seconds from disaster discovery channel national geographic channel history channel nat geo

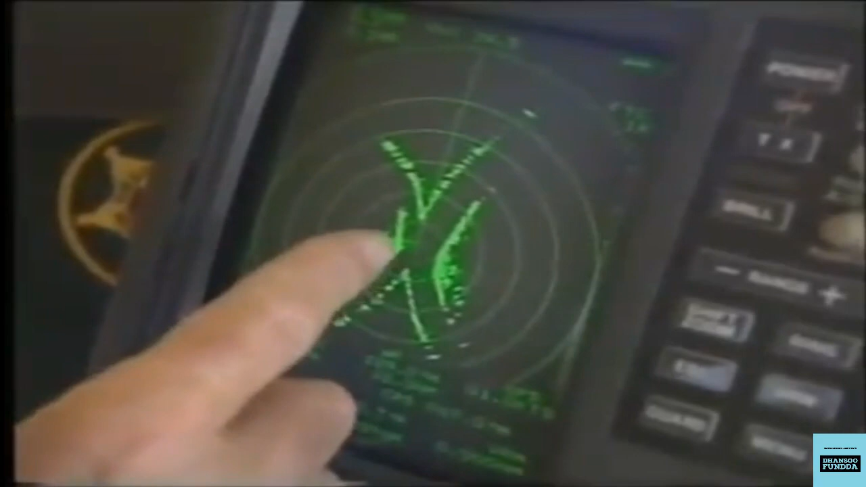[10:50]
दुरगटना से दस मिनट पहले विली ने राडार पर कुछ
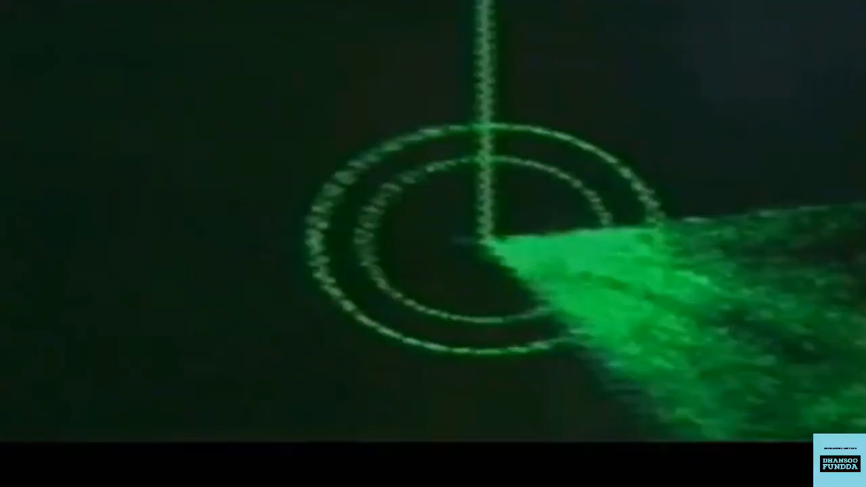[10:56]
ऐसा देखा जिसे वह पैचान नहीं पाई उसने पुल को कोई दूसरा टग बोट समझ
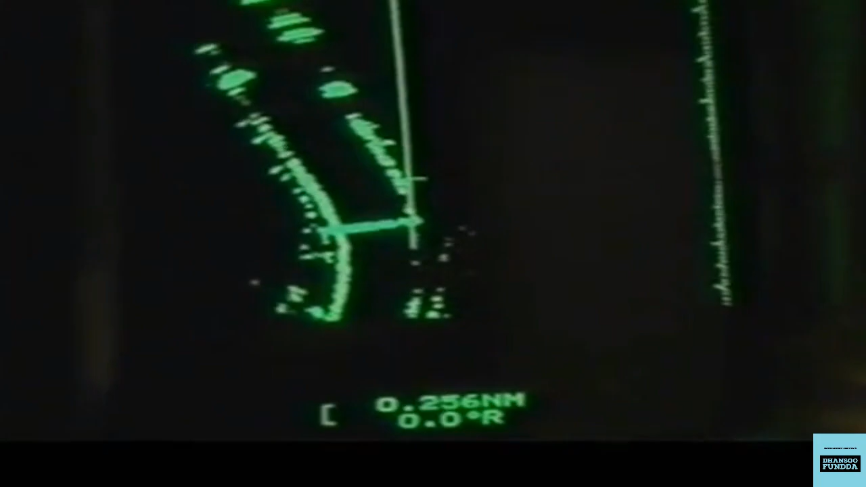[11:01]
लिया या एक घातक गल्ती थी वह नदी के गलत हिस्से में था